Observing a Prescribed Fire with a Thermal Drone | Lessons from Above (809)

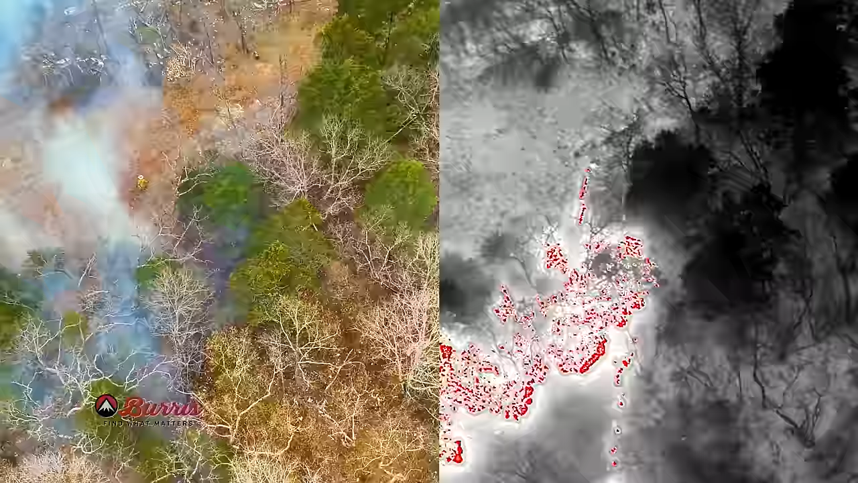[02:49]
Those grasses, dead grasses, will dry out much quicker than even leaves on the ground, and it's gonna carry a fire much better. In addition, it was right on top of the hill, and a lot of wind was feeding that fire.
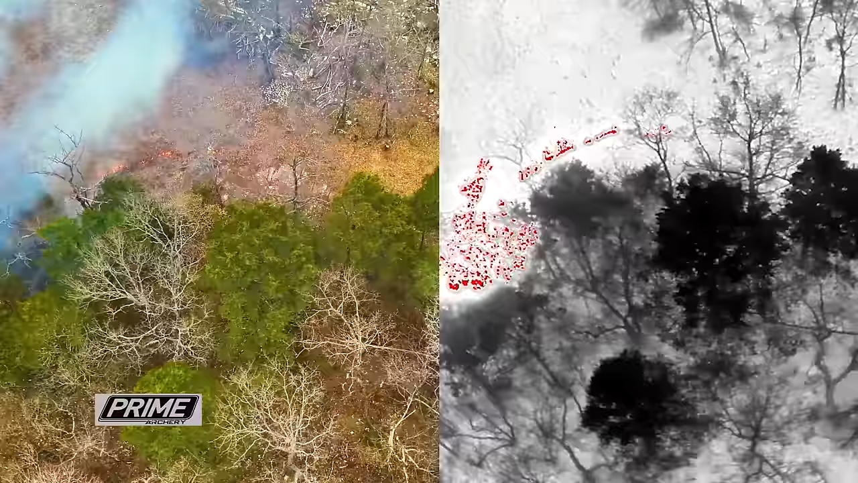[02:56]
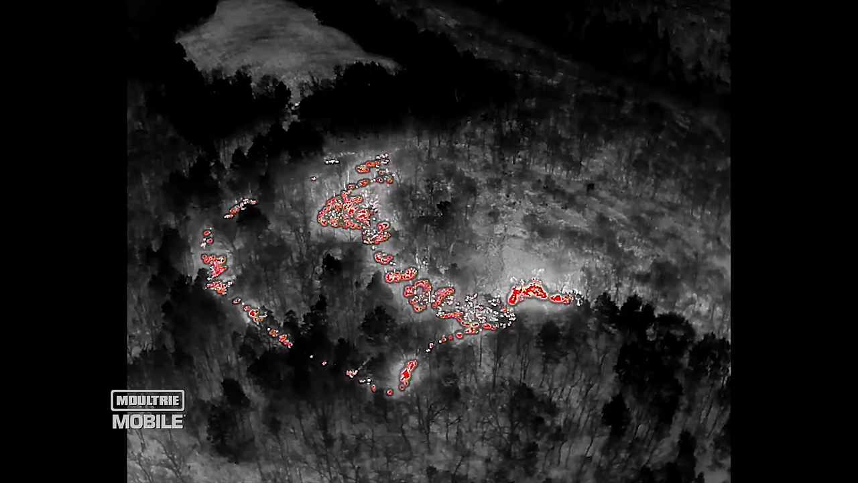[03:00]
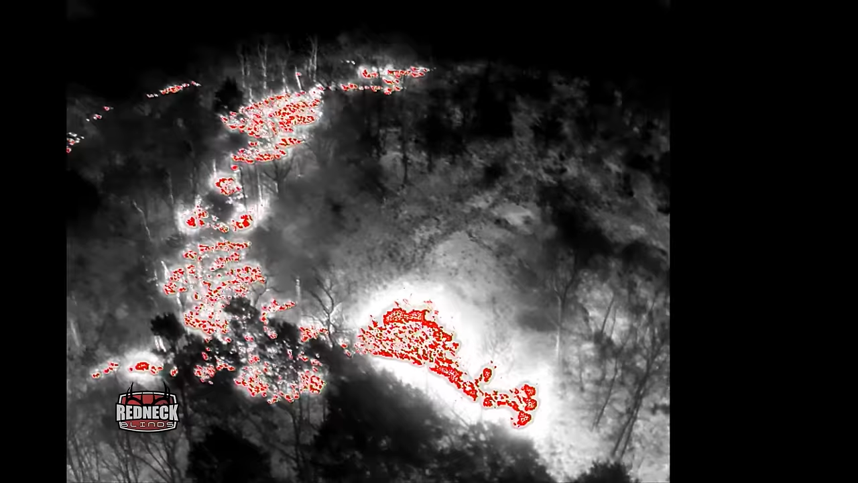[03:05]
One of the great things about the thermal is you can see that fire and even little embers or sparks coming off there.
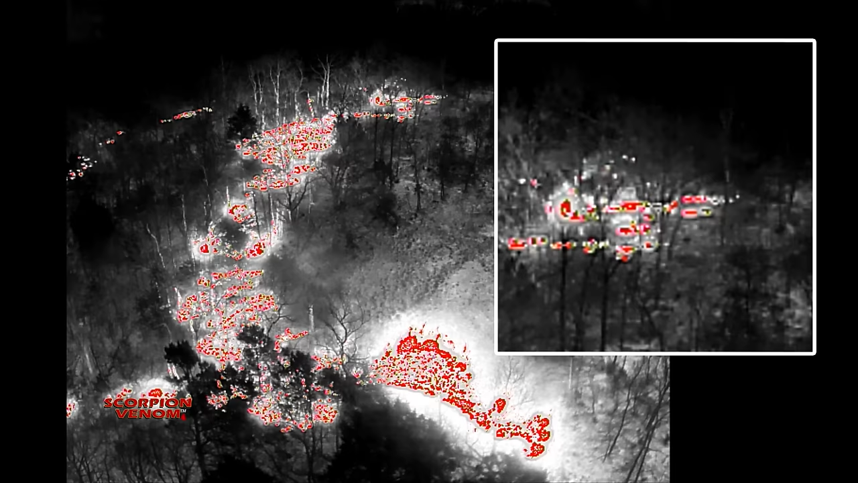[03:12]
Remember, we said this was a north wind and we started top, so we're burning with the wind,
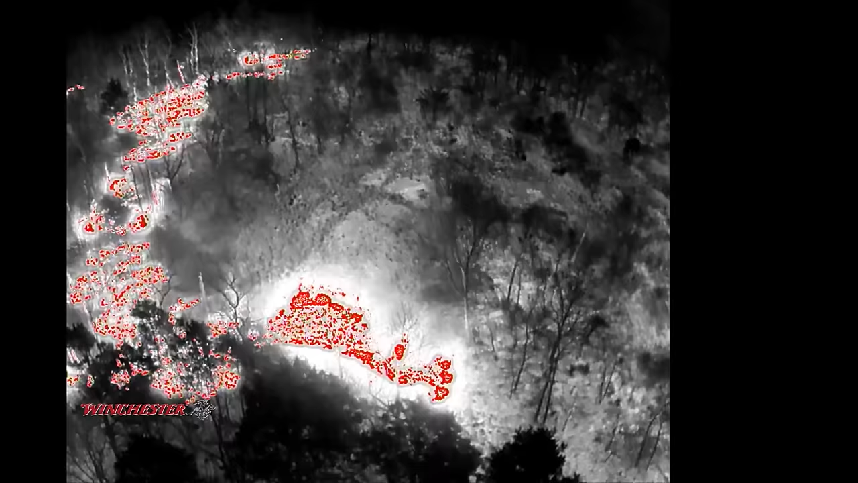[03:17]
and when I hit that grassy spot, the thermal really shows it throwing embers or sparks off. That's blowing into the unit.
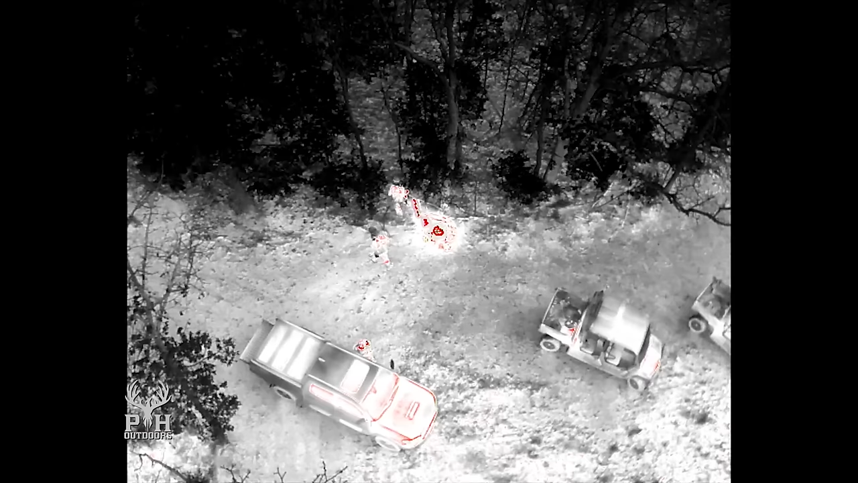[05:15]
Again, with the thermal drone, it's really easy to see that when I do light a head fire,
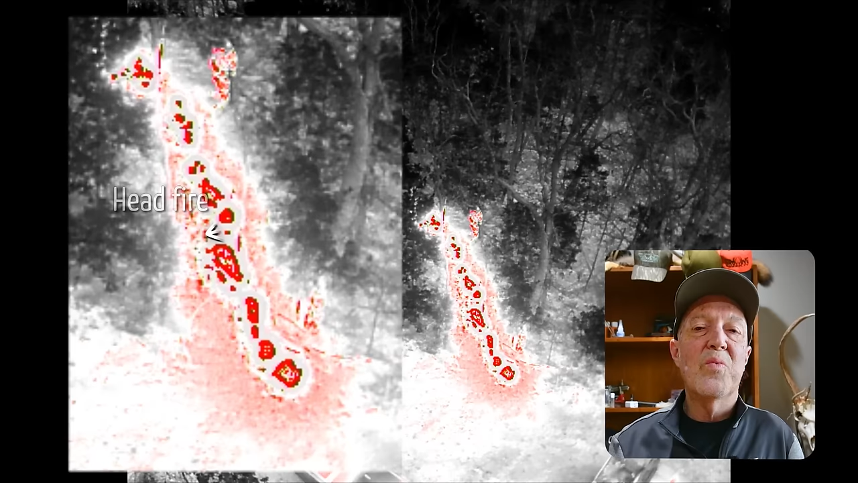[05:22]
the wind is pushing it and it is going uphill. Well, that heat is rising and preheating the fuel. It's drying out some moisture in that fuel, and you can tell from that heat signature, it's cooking along better.
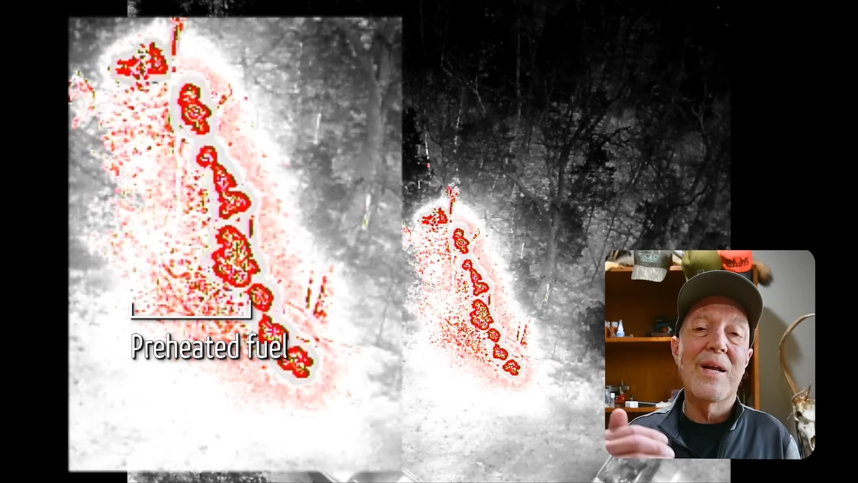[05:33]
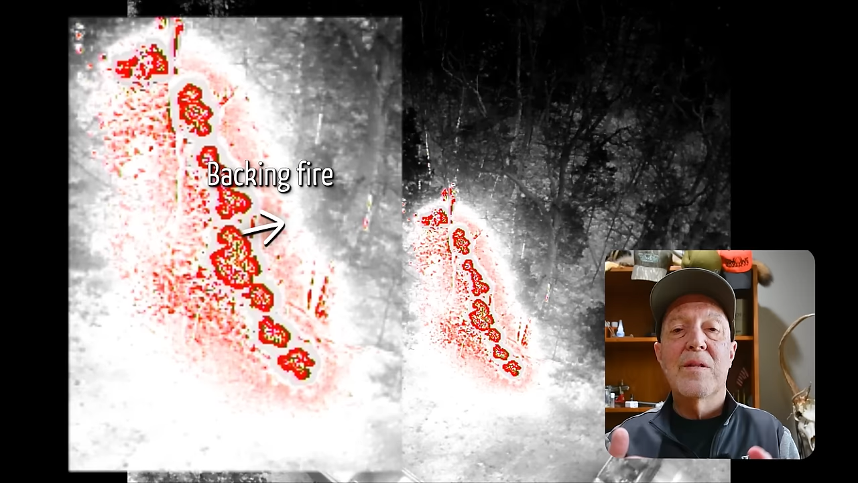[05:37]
Where a backing fire, the heat is not preheating the fuel, and it's much more difficult to ignite, and it doesn't burn near as intensely.
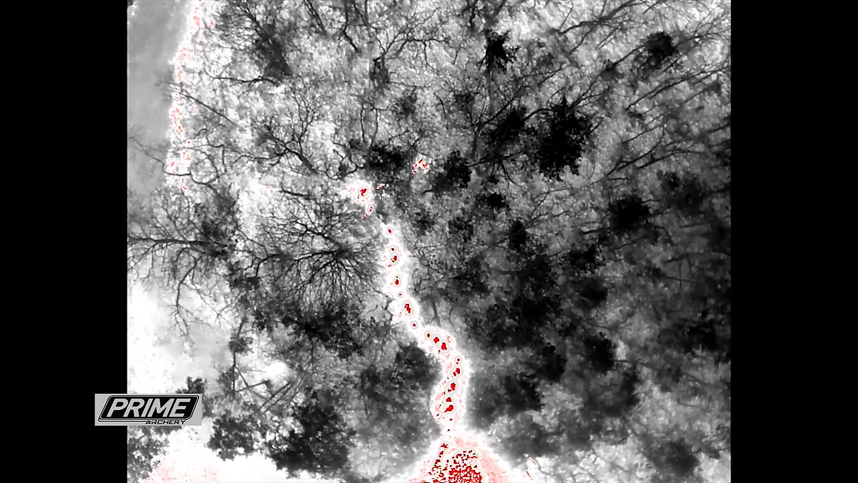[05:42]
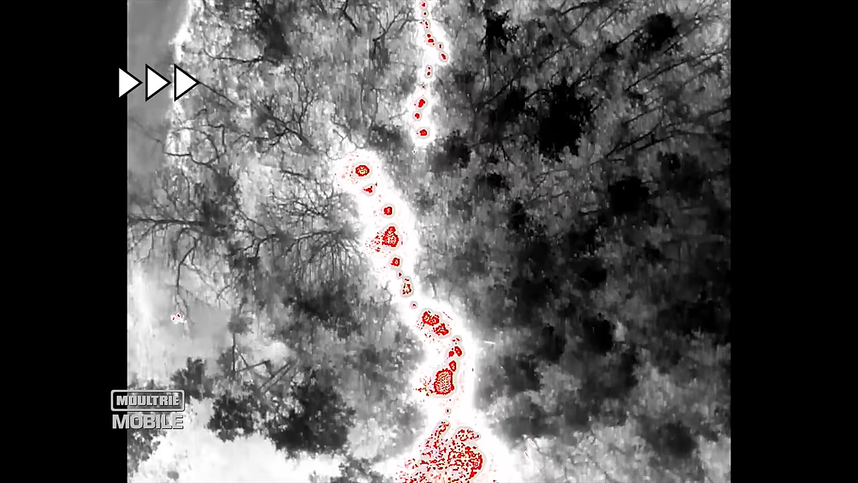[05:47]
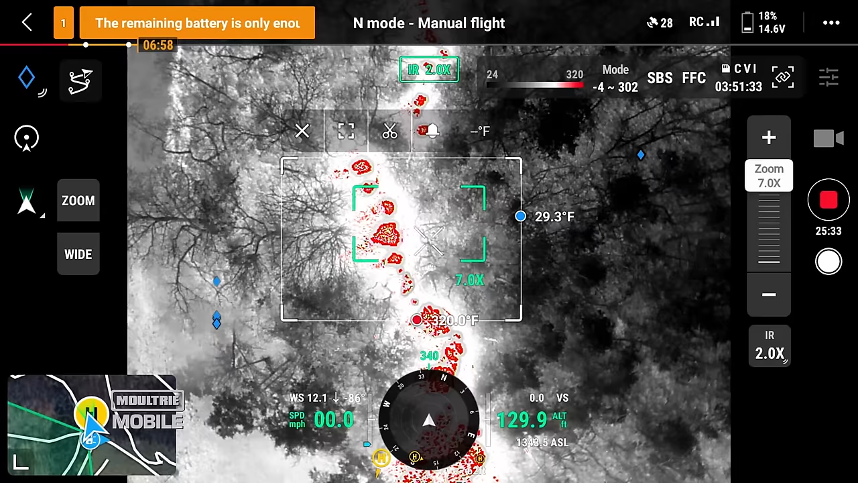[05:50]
We get a lot of questions about the temperature of the fire, and you can see right here,
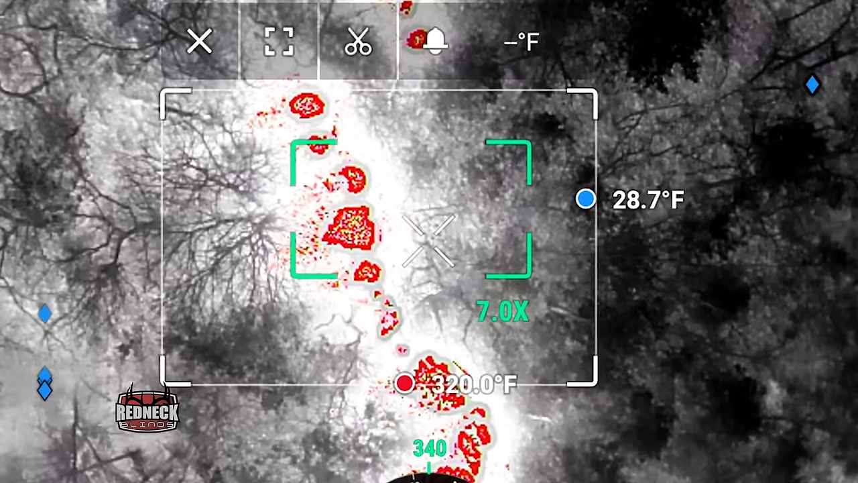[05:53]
again, with Jack's thermal drone technology,
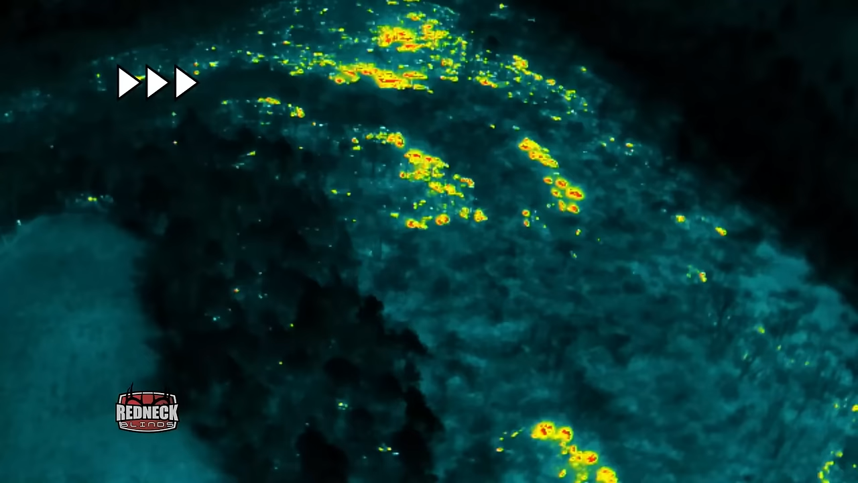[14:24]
And we're lighting those pockets of fuel in the fire to get as much consumption
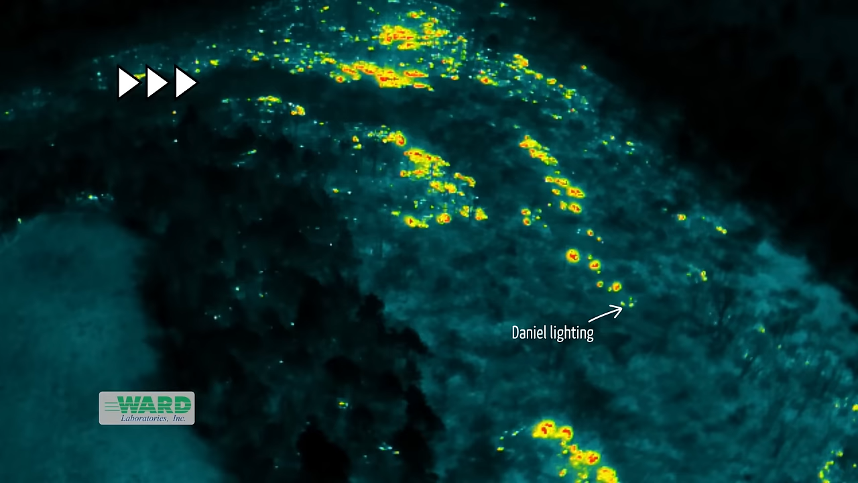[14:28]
and set back as many hardwood saplings as we can.
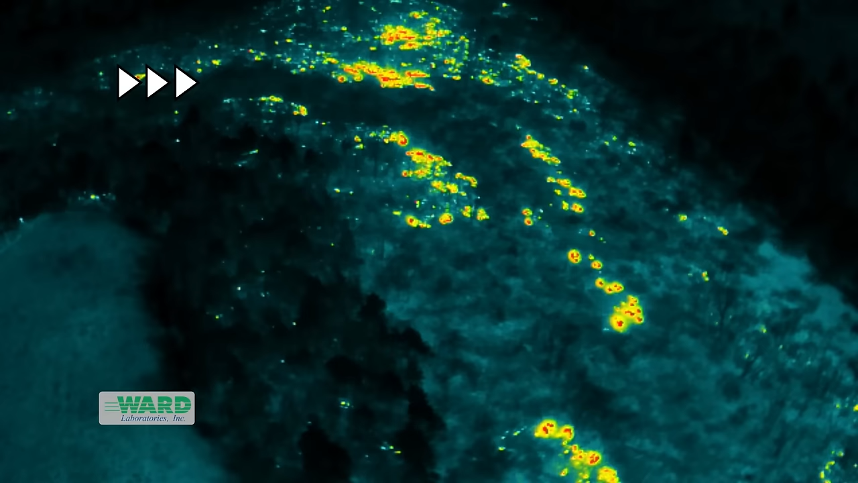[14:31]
I would not do this in the middle of a big native grass field or a bunch of big pine straw. You don't want to be in the middle of the unit because you don't really have an escape route.